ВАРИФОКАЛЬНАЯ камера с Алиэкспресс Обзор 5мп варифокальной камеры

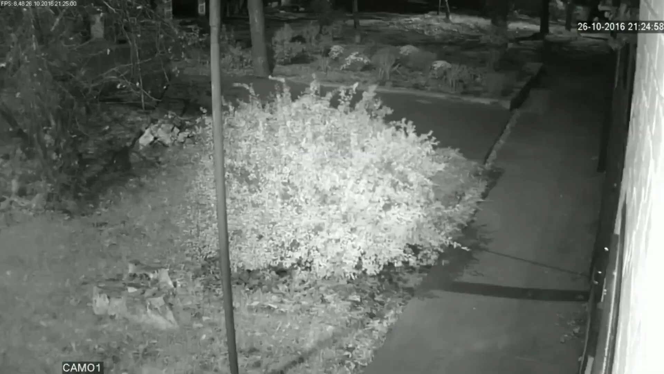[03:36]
а вот при случае движения на этом объекте камера будет осуществлять съёмку. И, кстати, тут же оповестит вас в телефон, к примеру,
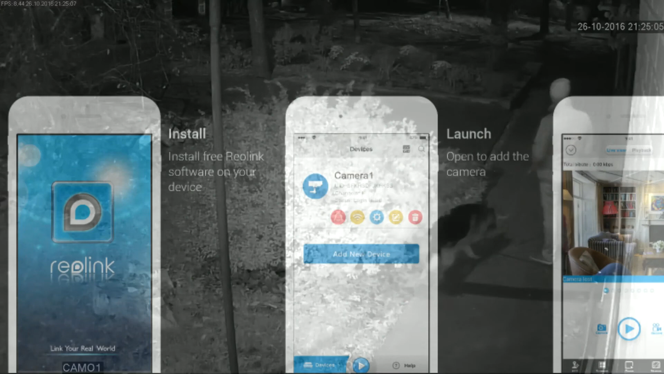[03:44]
о движении на охраняемой территории, где вы можете зайти с приложения в телефоне и посмотреть в реальном времени за обстановкой.